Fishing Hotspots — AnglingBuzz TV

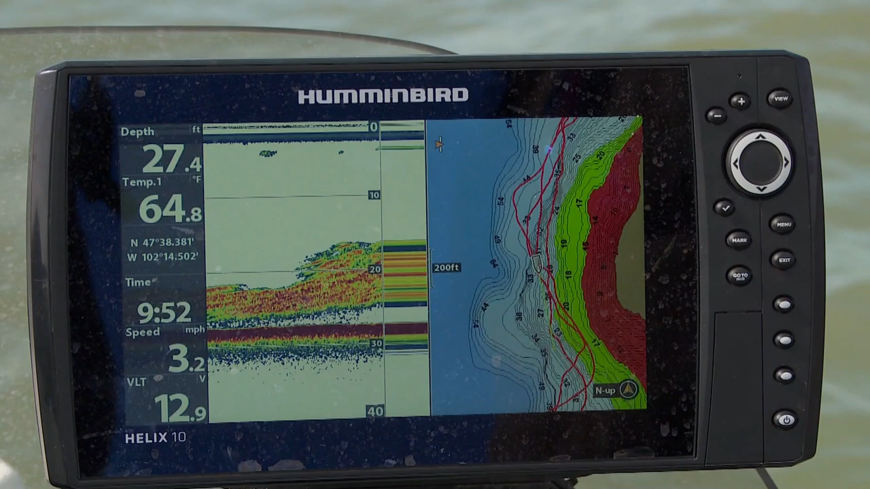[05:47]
On screen: depth 27.4 ft, water 64.8°F, speed 3.2 mph
So what does this tell us? You have to follow the forage to find your next fishing hotspot.
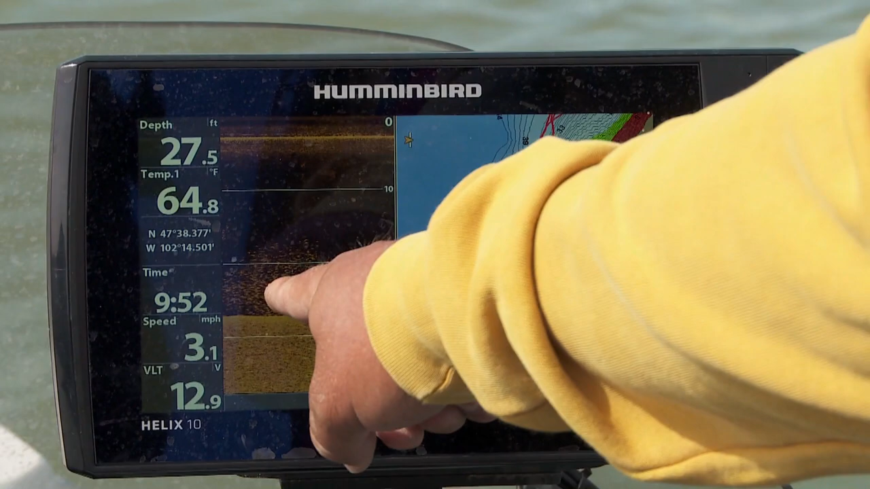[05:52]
On screen: depth 27.5 ft, water 64.8°F, speed 3.1 mph
You can actually see the individual minnows.
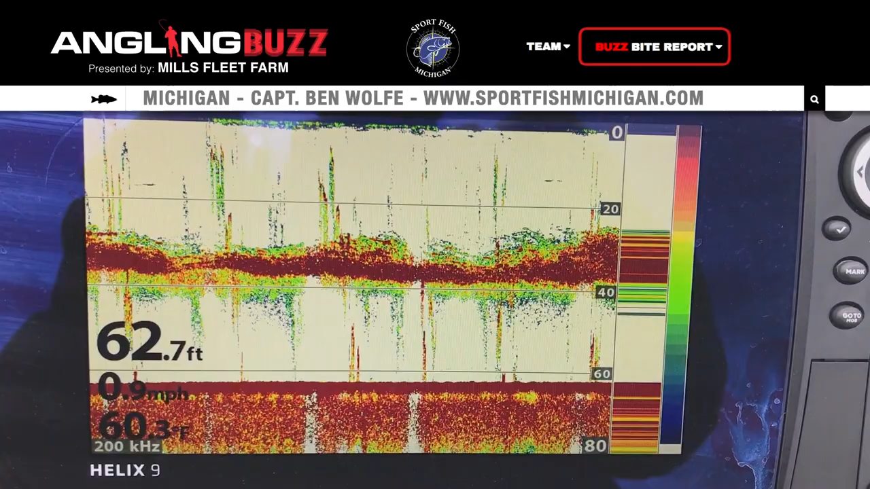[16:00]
On screen: depth 62.7 ft, water 60.3°F, speed 0.9 mph
For salmon anglers, finding the thermocline is critical to finding the active fish. Trolling spoons at or near the thermocline is the key to getting these active fish to bite.
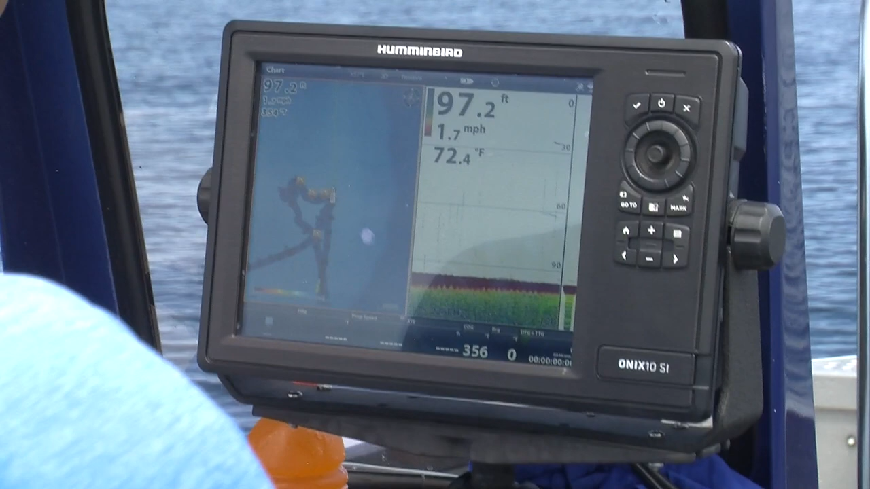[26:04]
On screen: depth 97.2 ft, water 72.4°F, speed 1.7 mph
And so we're just idling around this structure and we're looking for marks on the bottom. So like for instance, here's a trout right there on the bottom. What I'm looking for hopefully are a few marks around the bottom.
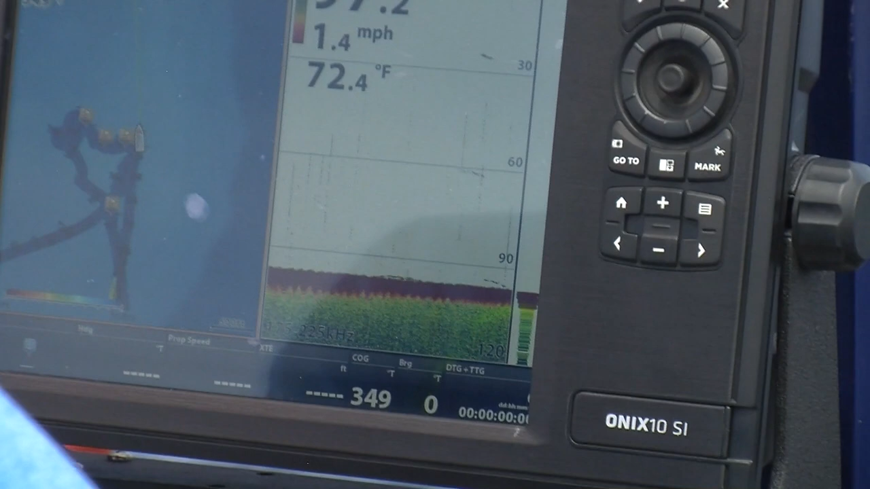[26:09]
On screen: water 72.4°F, speed 1.4 mph
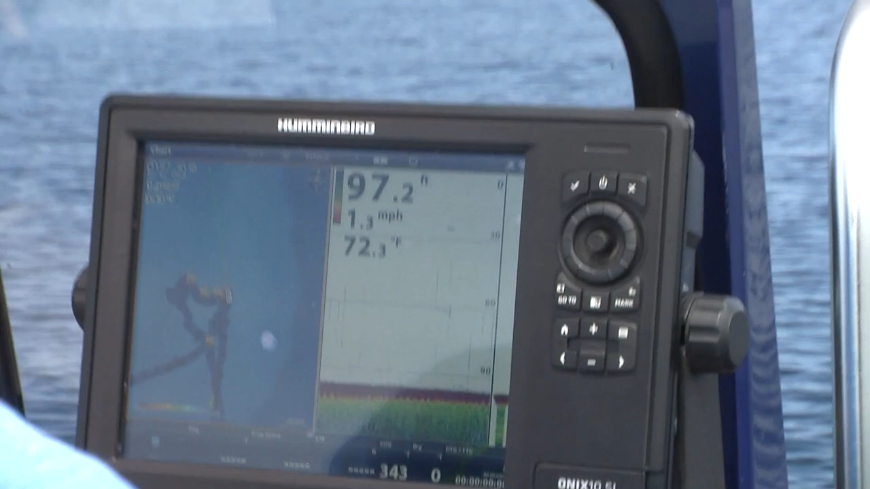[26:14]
On screen: depth 97.2 ft, water 72.3°F, speed 1.3 mph
And that would indicate, you know, a small school. One of the really key things for me at least on this boat is I've got a graph on my trolling motor.
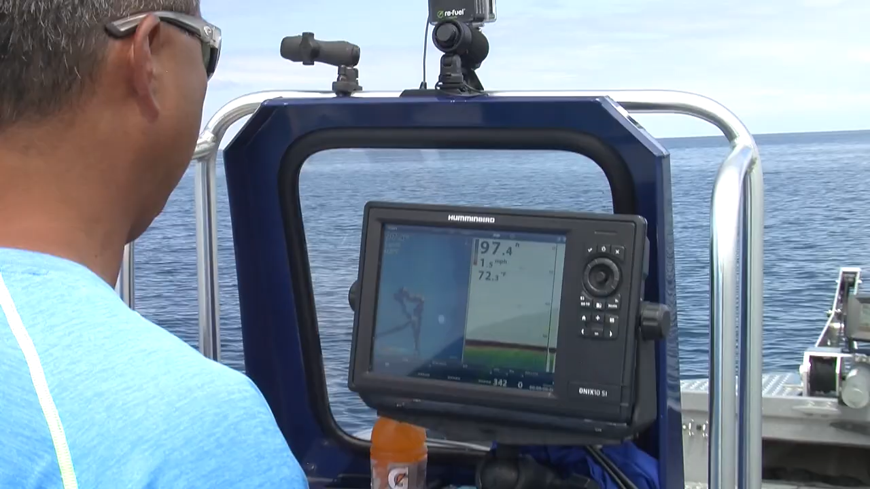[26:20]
On screen: depth 97.4 ft
And I've got a graph back here. And they're separated by 20 feet. So that front graph is really critical to tell me what's coming up.
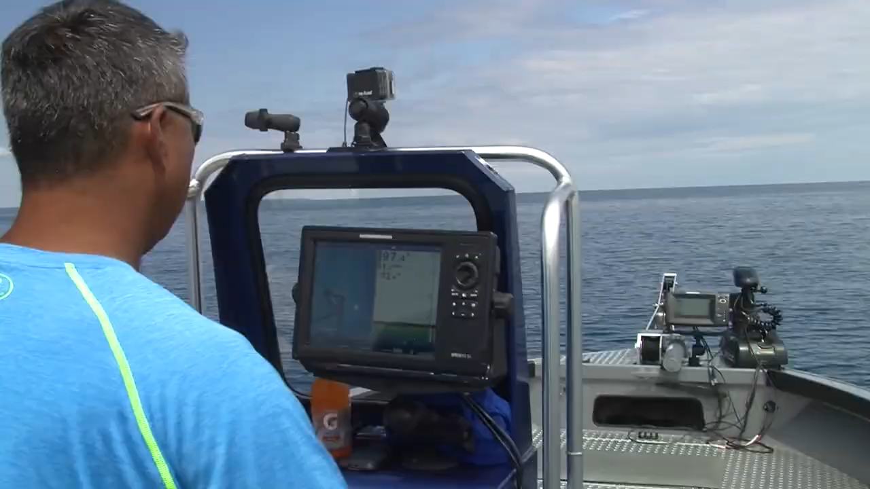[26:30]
So that I can try and position the boat perfectly in between what I'm marking. Here's a school up front on the graph. So I'm going to stop.
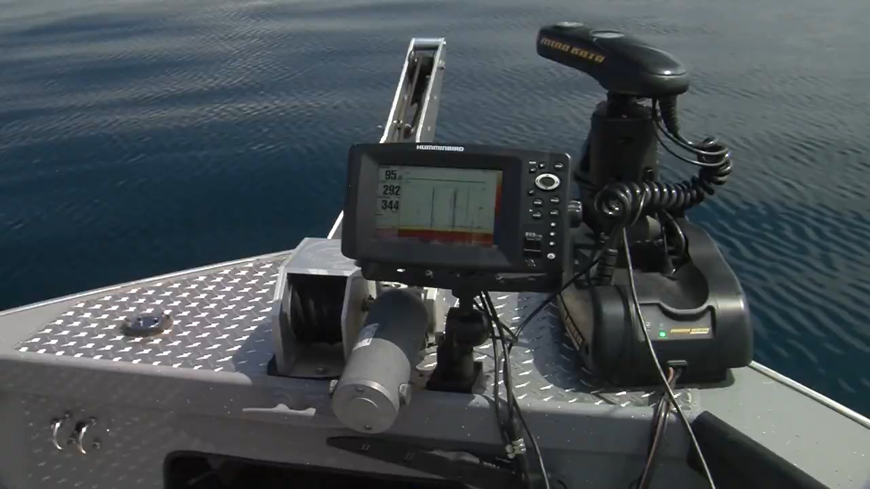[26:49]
Alright, so we've got a really nice mark right here.
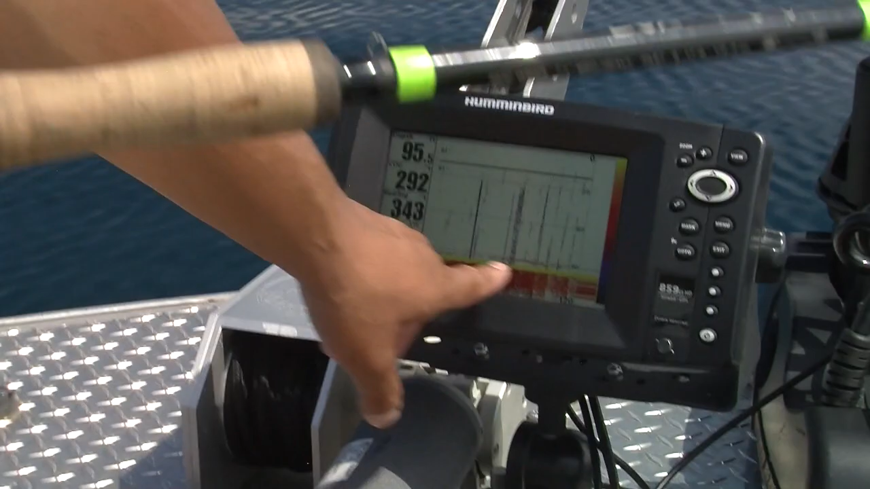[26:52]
We're 95 feet and just off the bottom we've got a really nice trout mark.